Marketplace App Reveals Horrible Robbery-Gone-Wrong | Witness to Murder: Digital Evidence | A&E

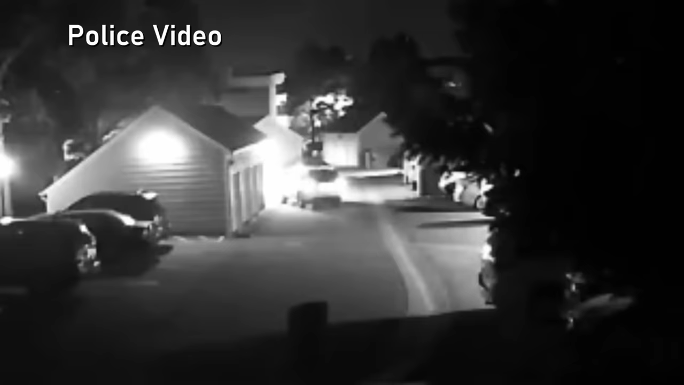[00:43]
And this is what's reported on the 911 call. There's two people in the car here. We're going to check on them, but they both look like they've been shot.
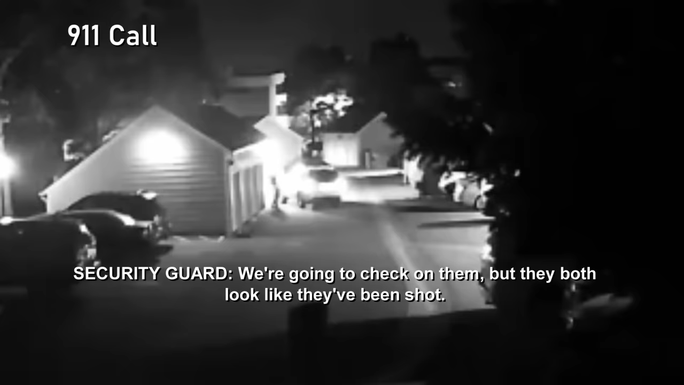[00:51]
I think they're both unresponsive. It doesn't look like there's any movement.
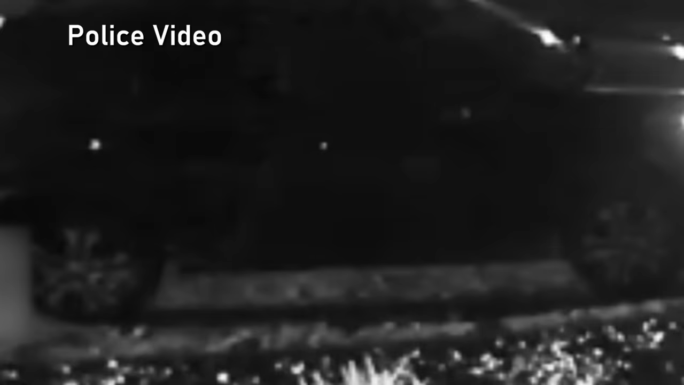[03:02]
One of them was a dark colored SUV, and it had some very distinctive rims on it. The other vehicle was the Rowland's vehicle. The driver of the dark SUV exits and walks back towards the white SUV where the two victims were seated. There's a conversation. You couldn't hear any of the conversation that was going on. What you could hear, though, is five distinct gunshots.